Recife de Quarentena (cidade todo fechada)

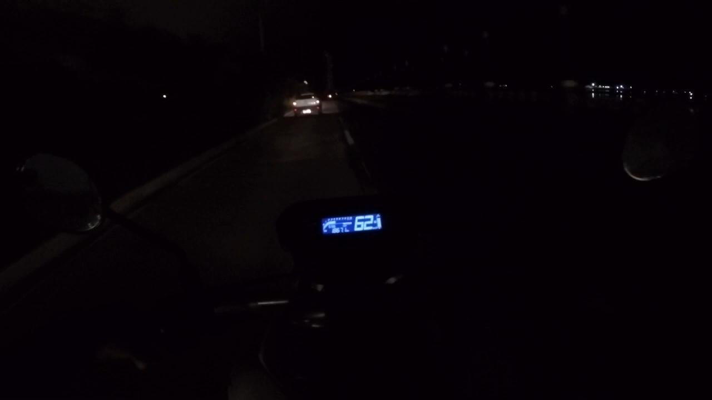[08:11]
olha aí as torres gêmeas do Recife muito esperto limite de velocidade é 60 faz tempo que eu não passo por aqui à noite faz muito tempo então vamos lá
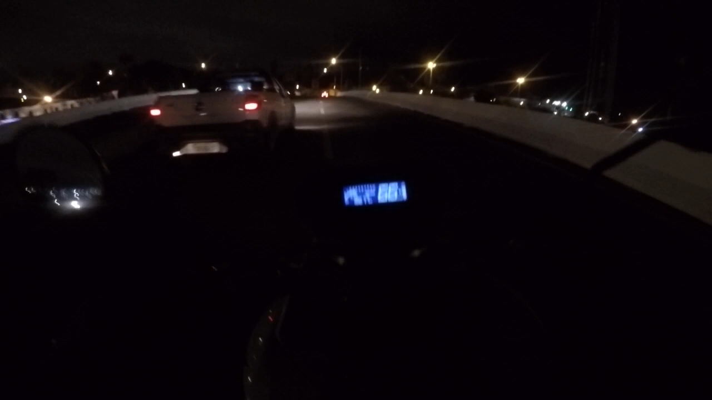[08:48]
como eu te disse eu estou com o meu filhão aqui na garupa olha aí opa um lagazinho aqui olha aí as torres gêmeas do Recife diz que é um apartamento por andar olha aí
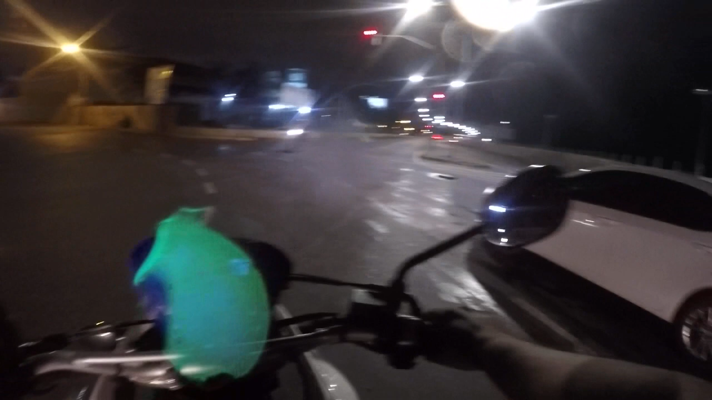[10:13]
vamos embora vamos embora espero que o áudio esteja bom isso aqui é um rolazo aqui pelo Recife olha só vamos embora tá aqui o vizinho aqui tá querendo chover vamos puxar um pouquinho aqui
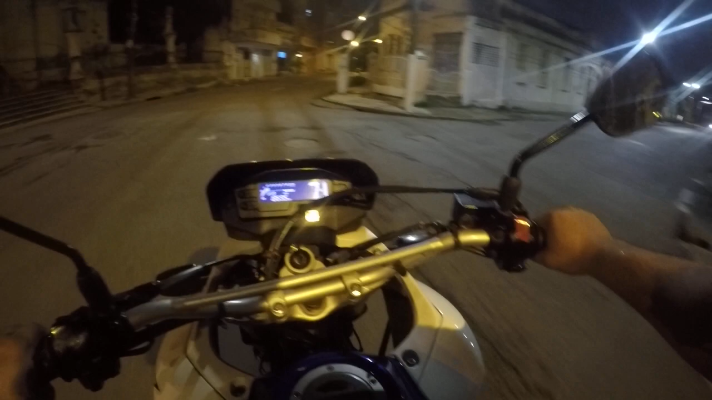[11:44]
vamos embora olha só olha só como é que tá o meu Recife cidade deserta as ruas deserta olha só esse mapa aqui não dá pra passar não esse mapa aqui é perigoso
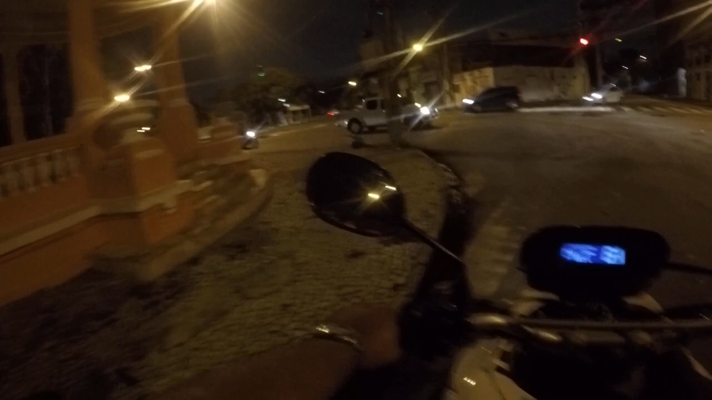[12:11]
isso aqui é a rua da Concórdia é o centro da cidade tudo deserto galera não só porque é a noite né mas porque também é a epidemia tá cruel tá bronca bora filho abra pra gente se embora não dá pra ficar muito tempo parado aqui não
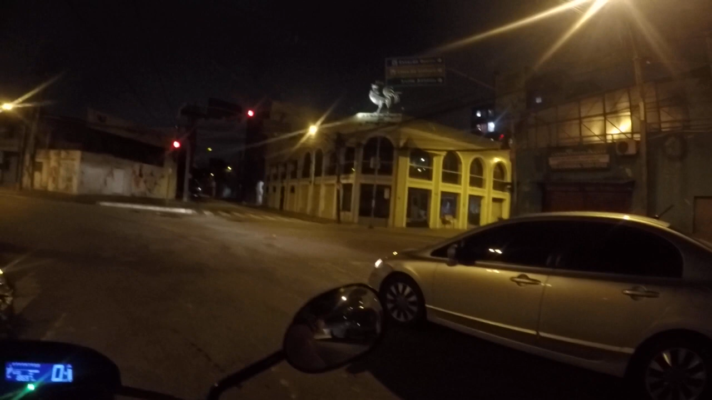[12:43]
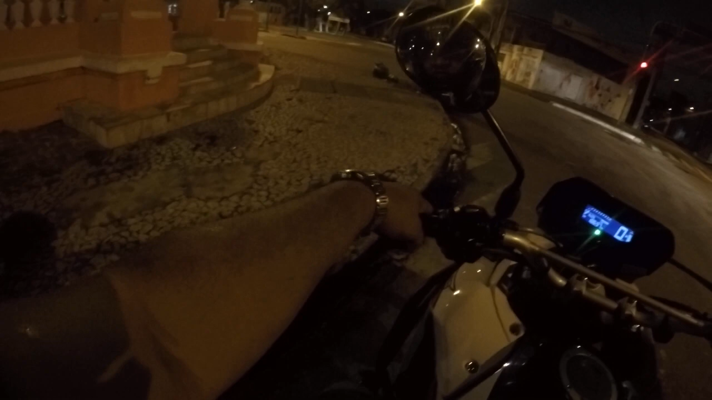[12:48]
abriu vamos embora vamos lá vamos lá vamos pegar aqui a rua Imperial tudo fechado é meu parceiro certamente a sua cidade aí também tá assim né tá assim galera seja de dia ou seja de noite